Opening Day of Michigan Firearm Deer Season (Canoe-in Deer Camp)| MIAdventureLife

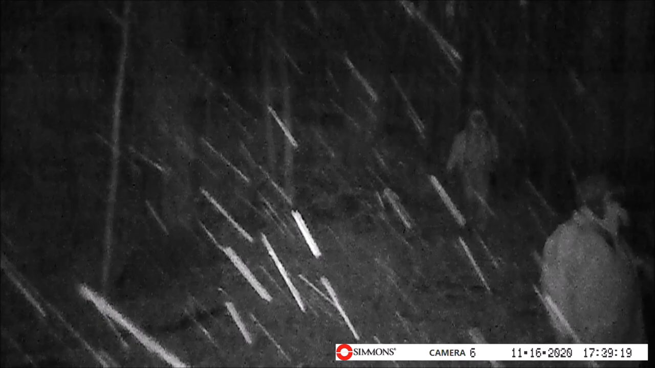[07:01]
But even as the snow picks up and darkness forces us down for the night, we're hopeful for tomorrow. Tomorrow will be the day. Because now we know those deer are out there. And they're moving.